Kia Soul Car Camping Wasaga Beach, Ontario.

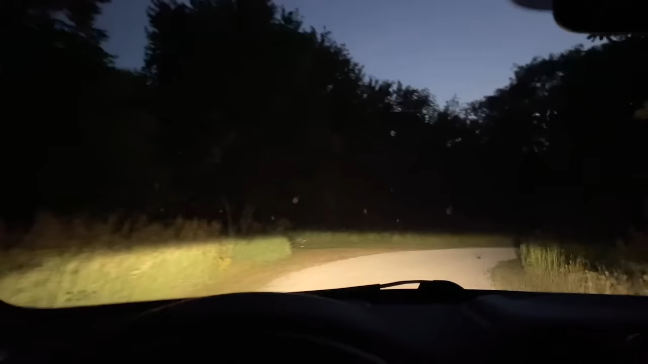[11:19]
Why does the nighttime make everything so much creepier?
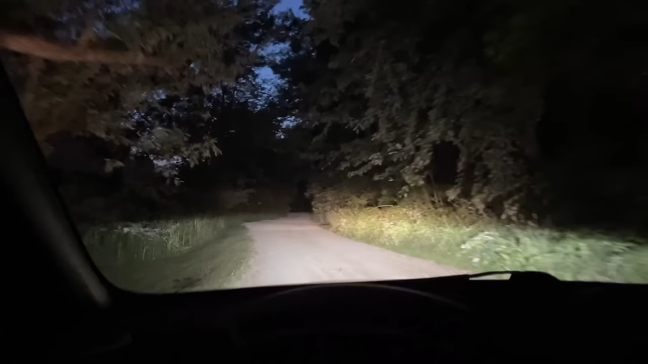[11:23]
Is it just me? I'll be so happy if no one's here. Well, no one's parked where I want to park, so that's good. Let's see. No one's here.